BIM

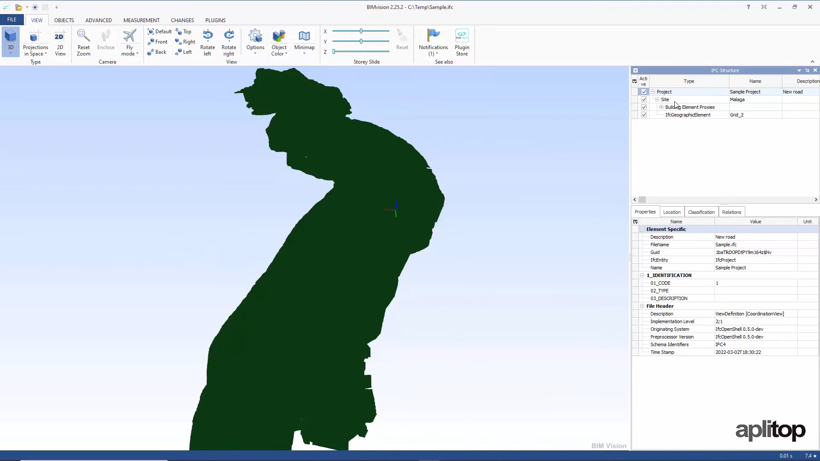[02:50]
in the table of contents we can select each element and check that the properties assigned are shown and